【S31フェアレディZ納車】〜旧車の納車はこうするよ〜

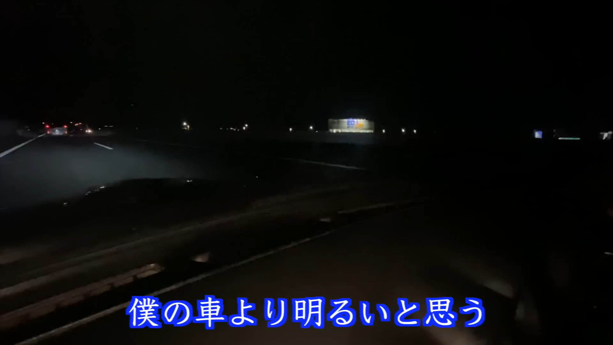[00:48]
僕のクレロイル明るいと思う LED 変えてるんですかね。 これ LED 変えてますね。ピアの LED に変えてます、はい、すごい前見やすいです。